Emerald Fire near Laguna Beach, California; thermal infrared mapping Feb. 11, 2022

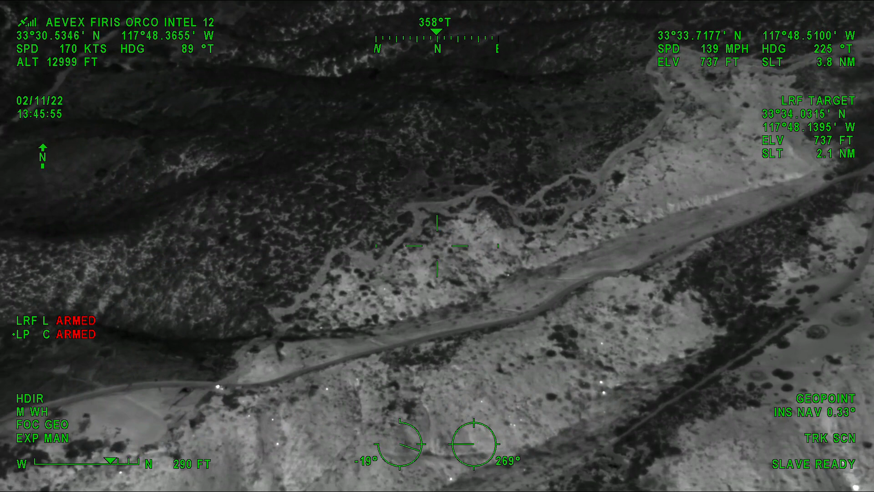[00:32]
a lot of solid dozer line, continuing down the perimeter, more dozer line, a little bit of interior spots,
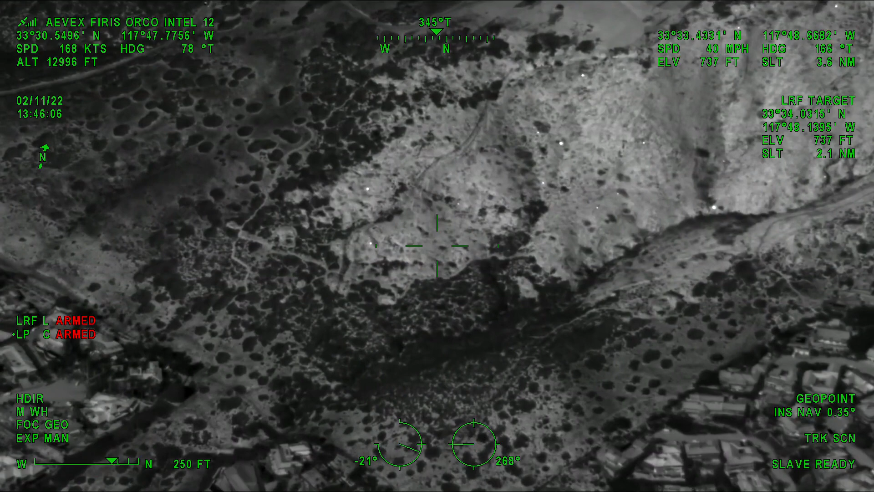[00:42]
turning in towards Kilkenny Road, towards the subdivision, not much heat there,
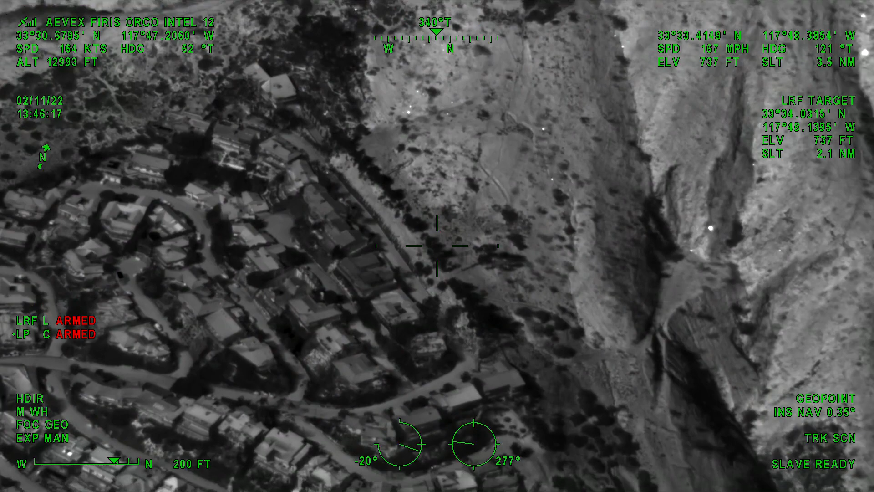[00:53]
a little bit of interior, just a few stump holes maybe, rest
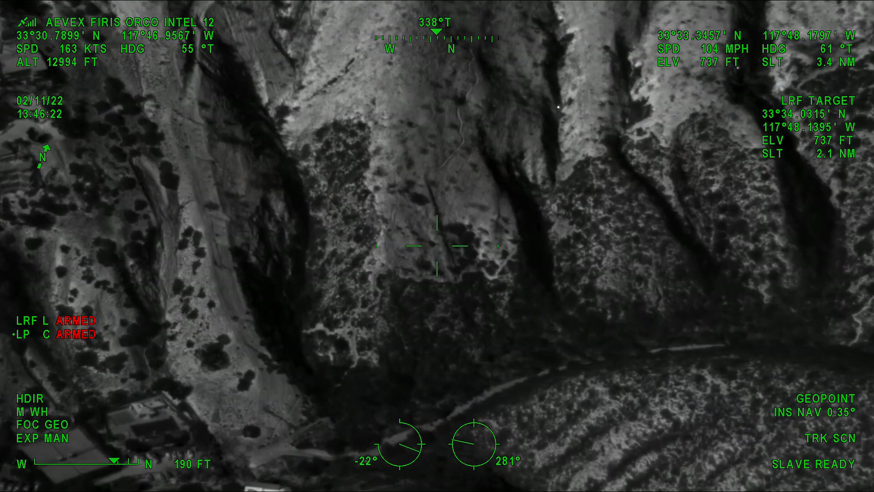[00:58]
of the perimeter around the neighborhood looks good,
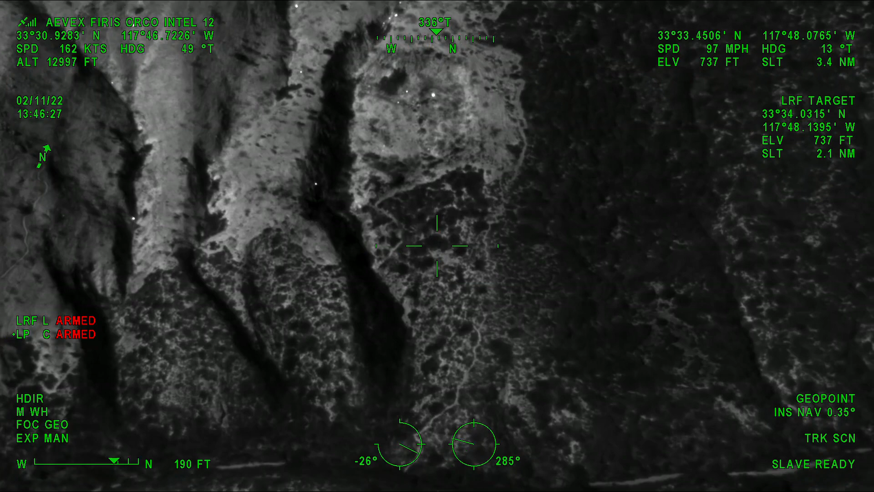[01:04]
and coming up around Division Zulu, and a little bit of heat towards the perimeter,
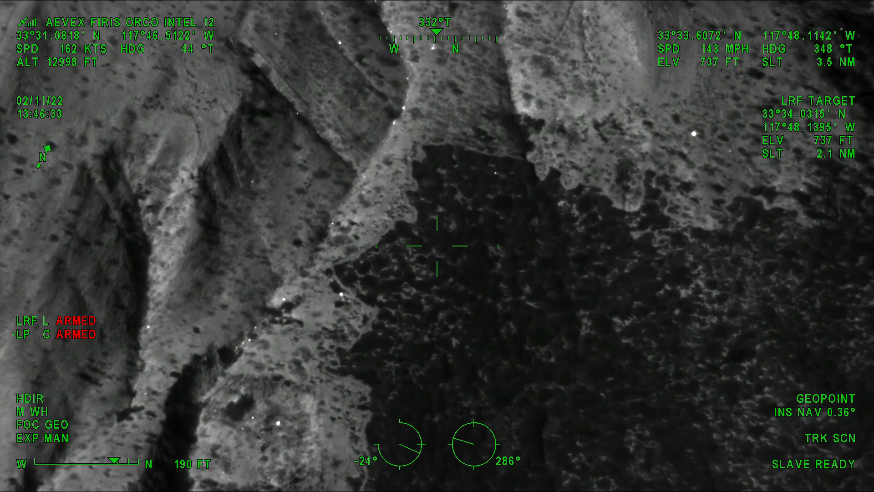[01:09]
and one spot on the outside of the perimeter, possibly go to TV,
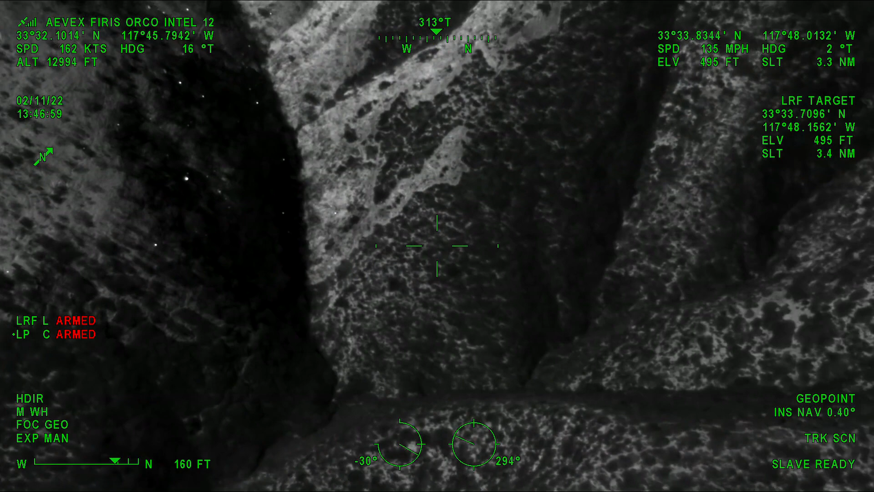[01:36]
just a few spots of interior heat, into report.